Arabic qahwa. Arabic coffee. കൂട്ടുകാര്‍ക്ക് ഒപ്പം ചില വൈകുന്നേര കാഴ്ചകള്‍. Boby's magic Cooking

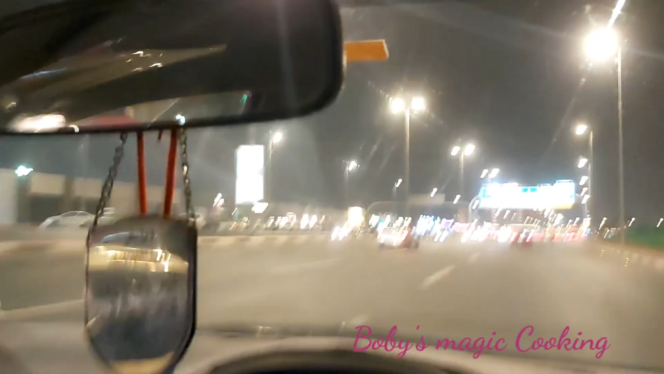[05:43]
നേരെ ഒരുവിധം സന്ധ്യയായി തുടങ്ങിയിട്ടുണ്ട്. ഇവിടെ ഇങ്ങനെ രാത്രി യാത്ര ചെയ്യാൻ നല്ല രസമാണ്.